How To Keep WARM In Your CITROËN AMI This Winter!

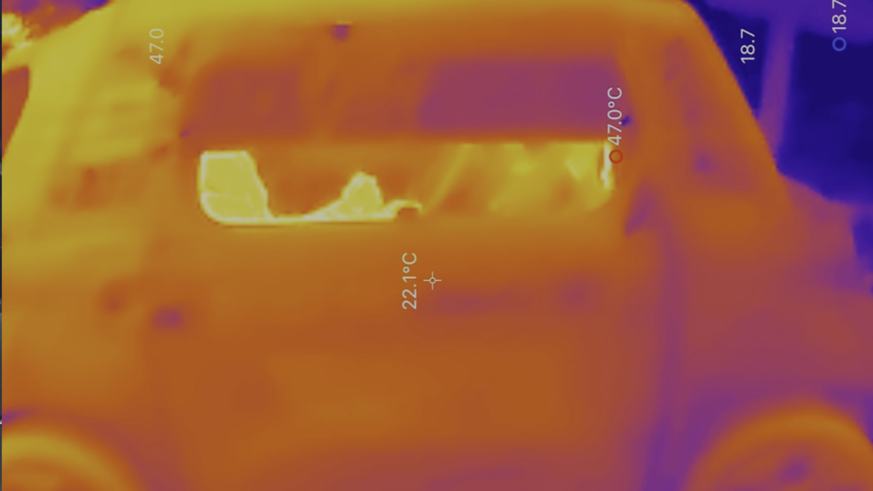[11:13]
On screen: spot 22.1°C, max 47.0°C
me our top dom thermal imaging camera is on we've opened the window
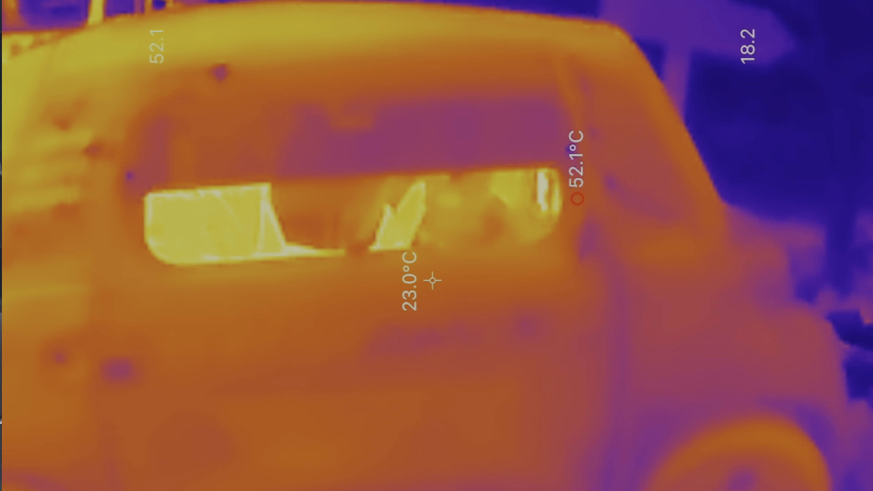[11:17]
On screen: spot 23.0°C, max 52.1°C
because reflective surfaces can slightly throw a thermal imaging camera and give you a false reading
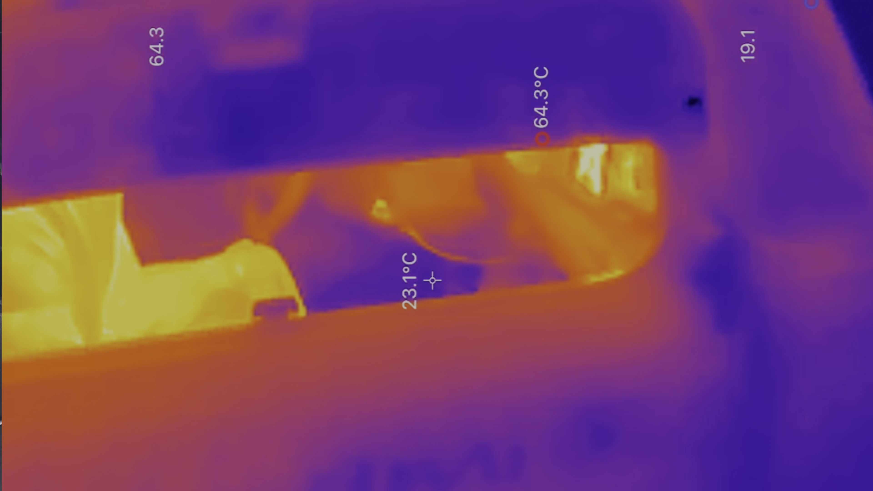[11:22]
On screen: spot 23.1°C, max 64.3°C
but you can see what the temperature is in there it's about 21.4 in the actual
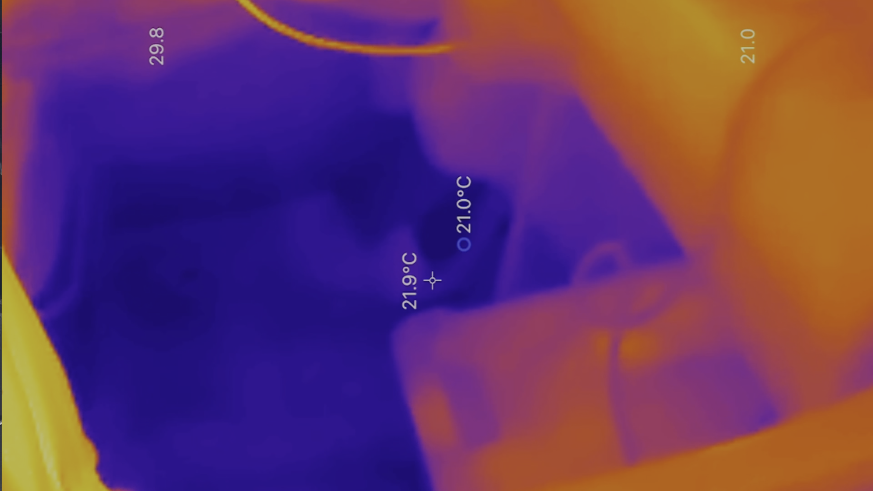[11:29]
On screen: spot 21.9°C
cab i mean obviously mr boo is so hot he's he's 29 his body temperature um
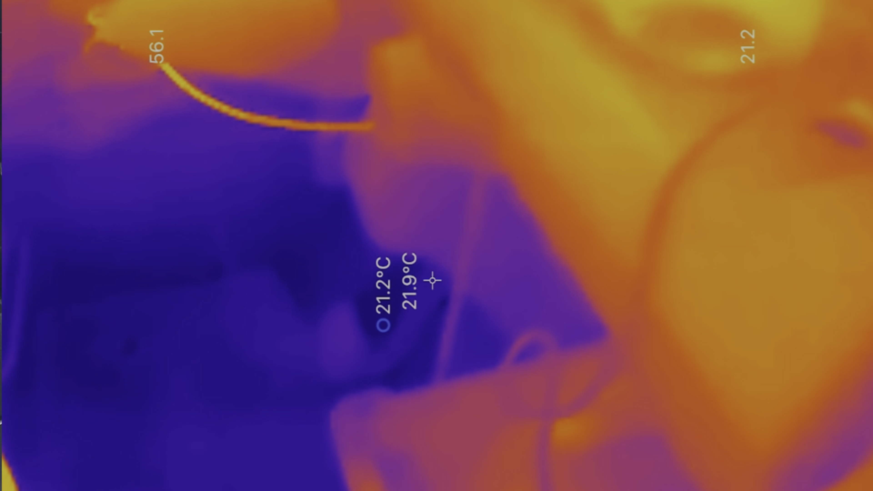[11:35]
On screen: spot 21.9°C
but there you can see about 21.7 21.9 it's quite blue down there okay mr boo turn
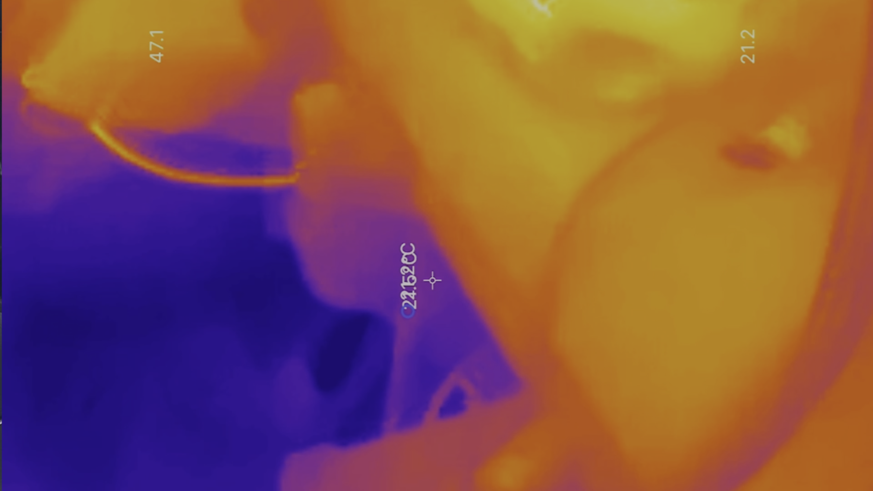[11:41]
on the heater close the window and let's
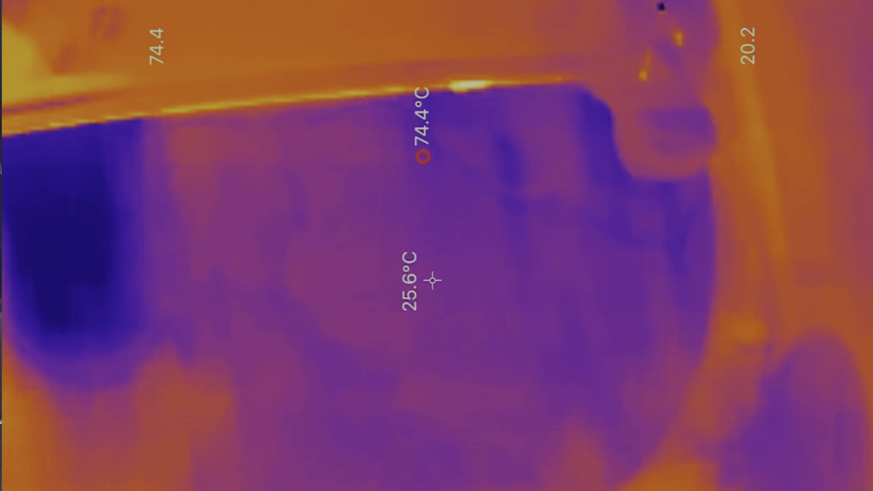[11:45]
On screen: spot 25.6°C
what happens
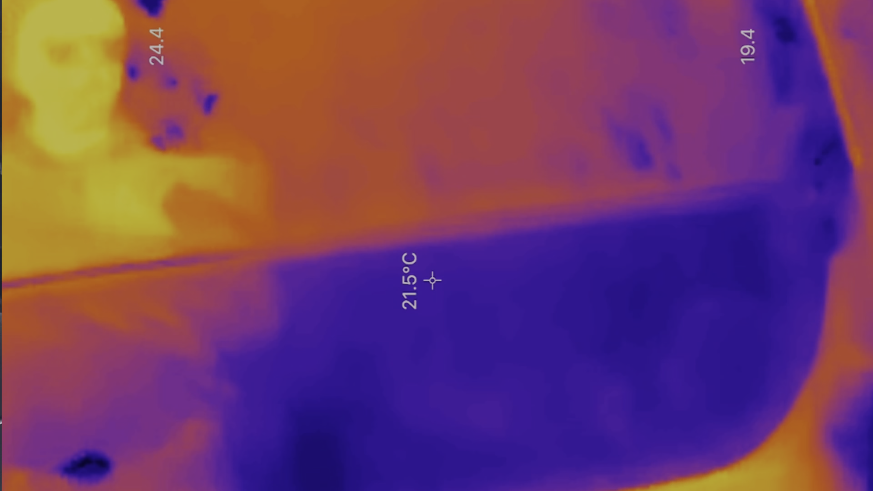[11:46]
On screen: spot 21.5°C
so mr boo's gonna open the window let's do another
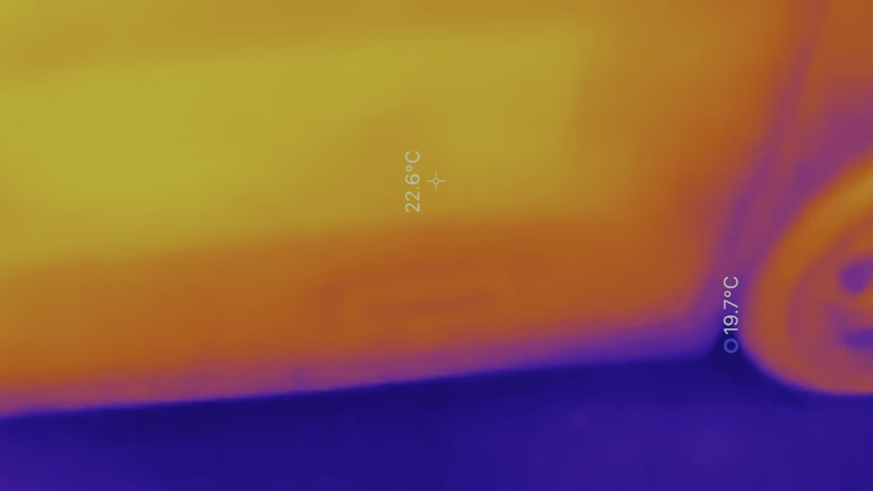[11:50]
On screen: spot 22.6°C
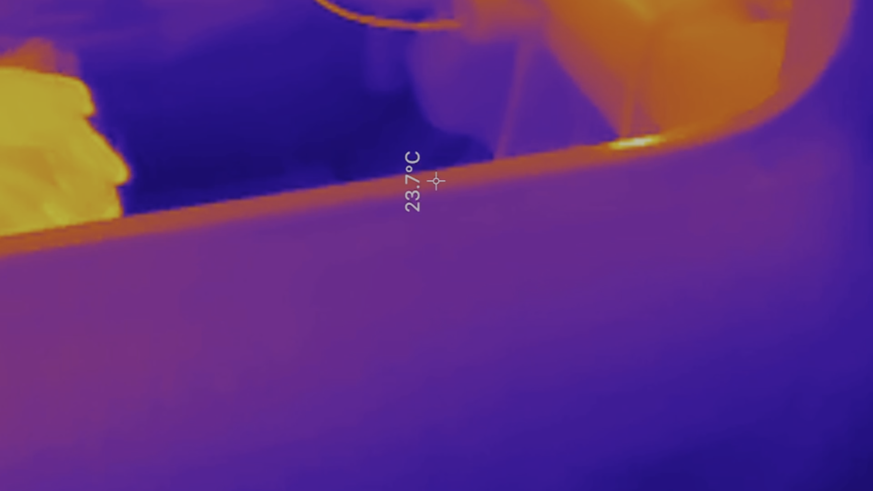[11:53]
On screen: spot 23.7°C
temperature check after about three and a half minutes and we've actually got the temperature here up to
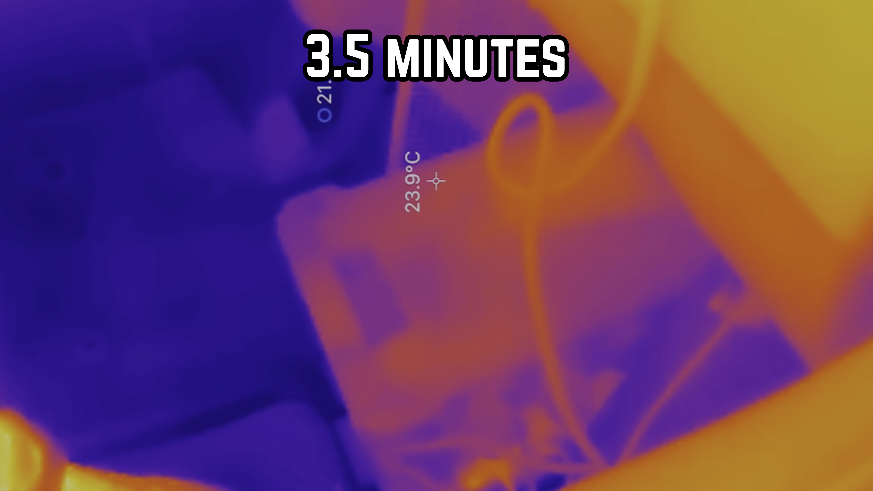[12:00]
On screen: spot 23.9°C
23.9 um i can feel the heat coming out so let's carry on
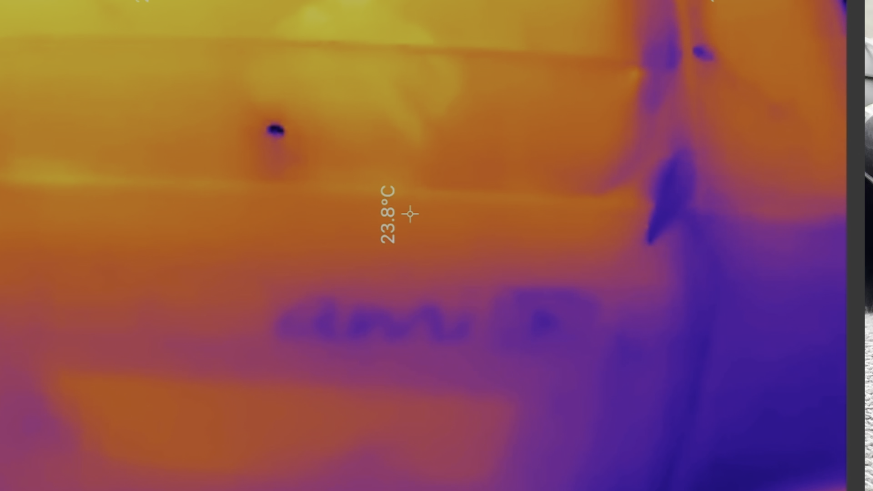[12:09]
On screen: spot 23.8°C
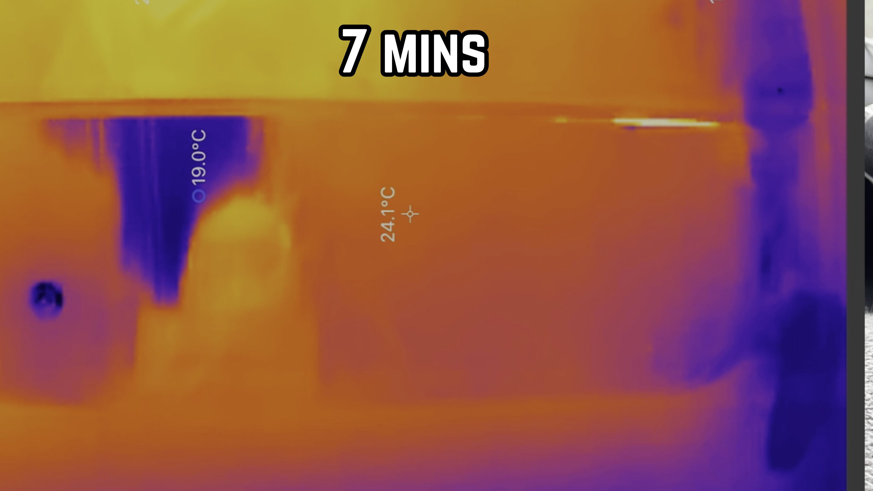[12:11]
On screen: spot 24.1°C, min 19.0°C
so we're now seven minutes in let's open the window mr boo see what the temperature is
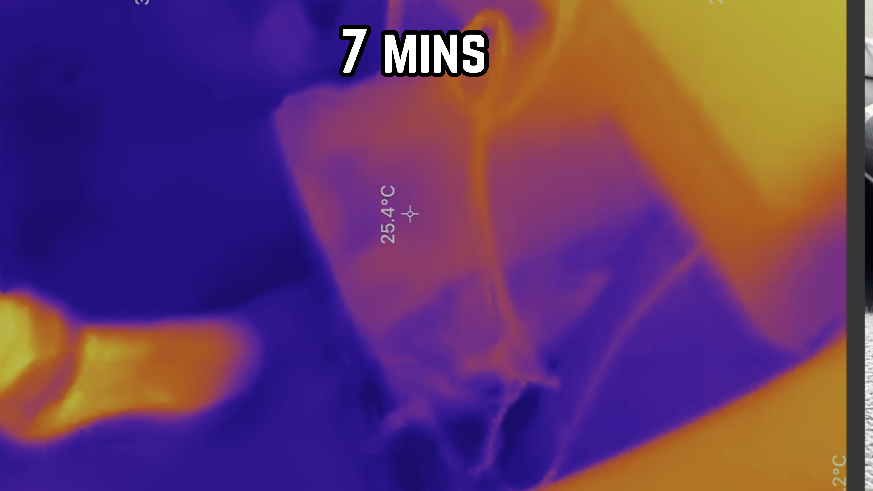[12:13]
On screen: spot 25.4°C
quickly and we're oh i can feel the heat coming out now we're up to uh 24.2
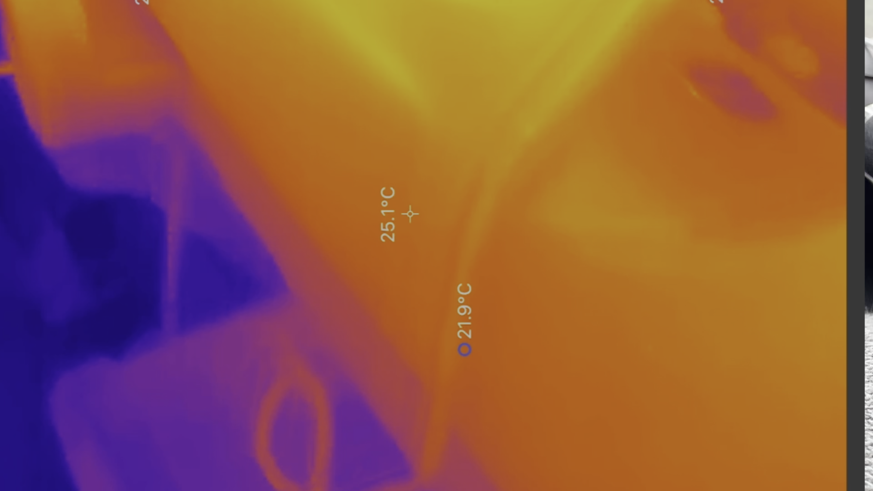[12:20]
On screen: spot 25.1°C, min 21.9°C
in here actually no we're not we're up to 25.4
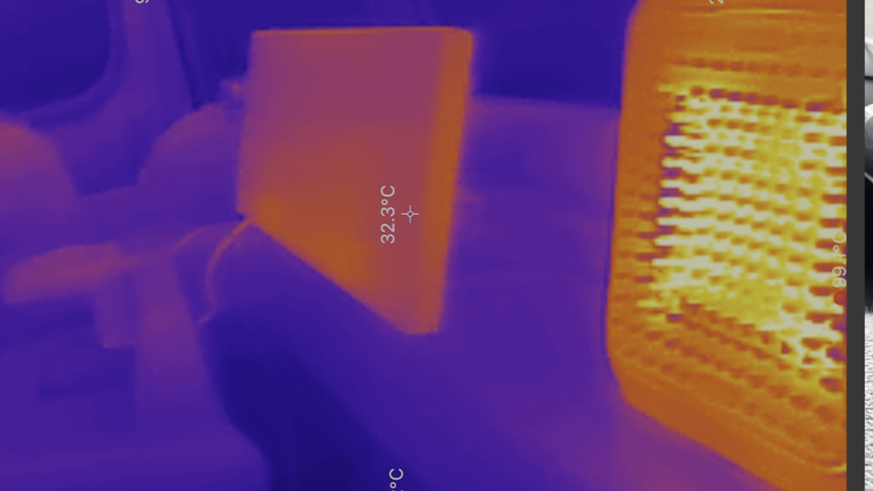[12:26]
On screen: spot 32.3°C
when we get right inside you can see the
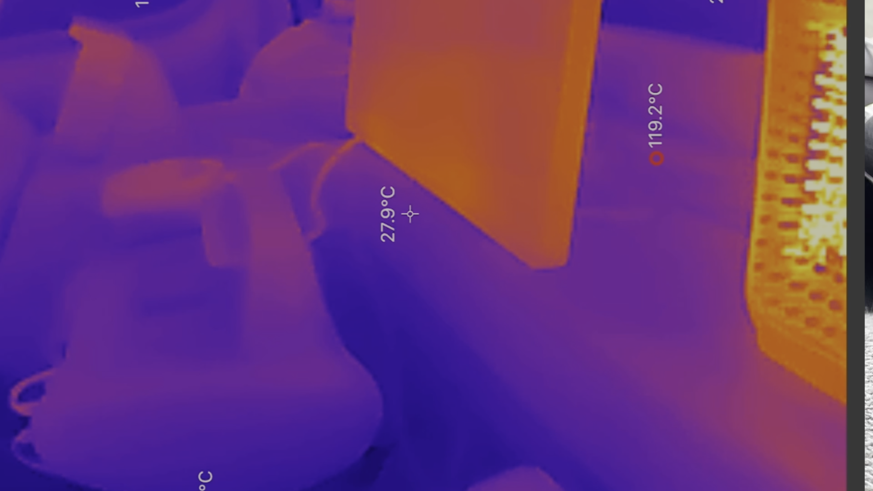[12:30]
On screen: spot 27.9°C, max 119.2°C
heat coming out of there what's the um thermometer in the car saying 27.6 27.6 27.5 we've just reached on the infrared so we've managed to add about uh
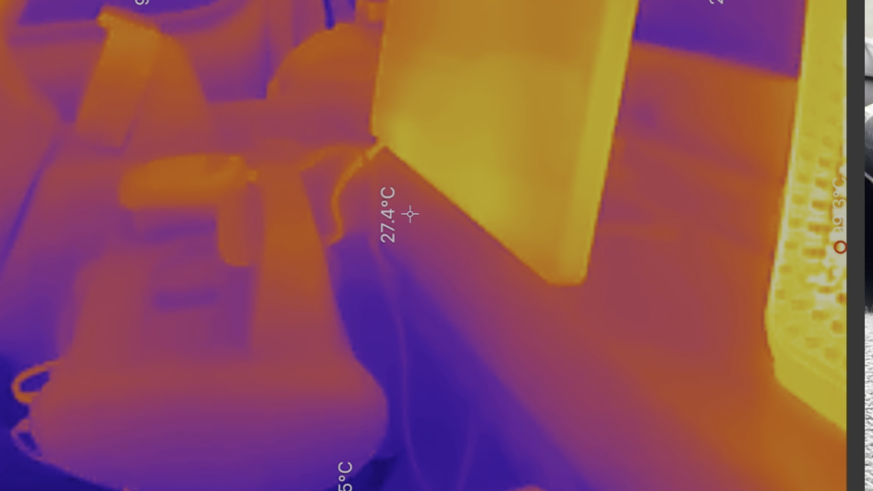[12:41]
On screen: spot 27.4°C
four to five degrees in about eight minutes